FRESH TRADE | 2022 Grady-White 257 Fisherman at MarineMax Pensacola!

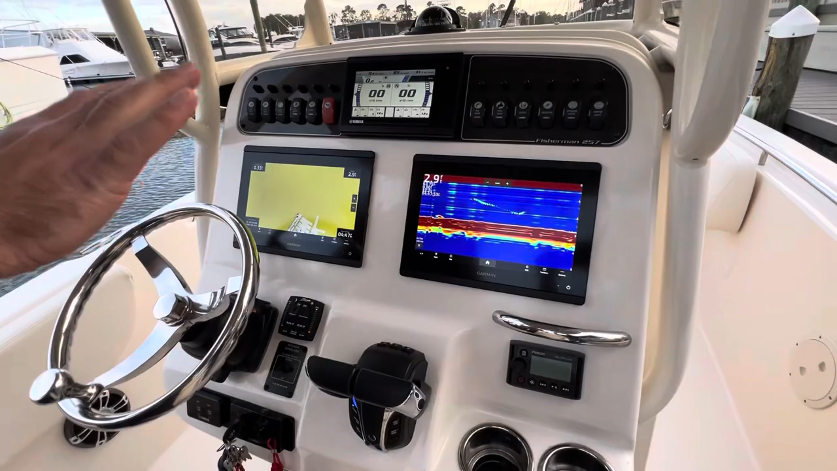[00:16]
You'll see we're set up with dual Garmin 8612s. Why dual displays?
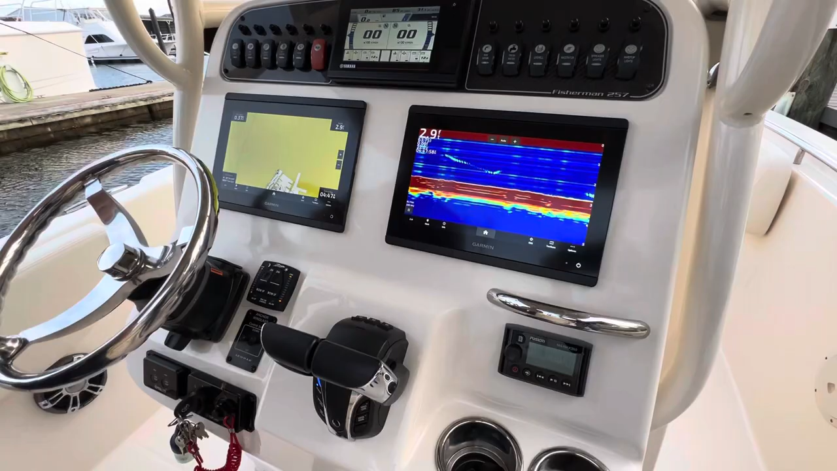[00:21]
Well, while we're headed out the pass, you've got a chart plotter for your markers and a bottom on the starboard side. You may run across that nice fish. You can pull it on back.